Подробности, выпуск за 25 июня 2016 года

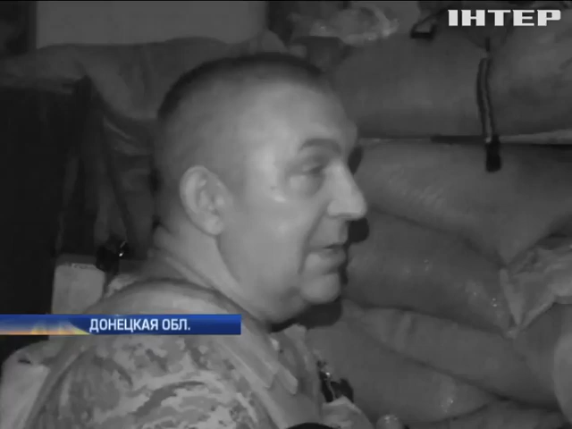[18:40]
Мы отрабатываем по них, они по нас. Иде нормальная работа войсковая. Боец с позывным инструктор и его АГС на позиции.